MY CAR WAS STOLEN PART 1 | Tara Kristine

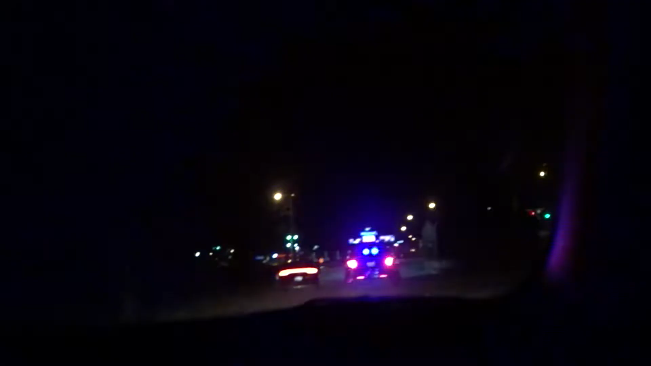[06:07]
oh my god this is my car we're pulling up to my car I'll keep you posted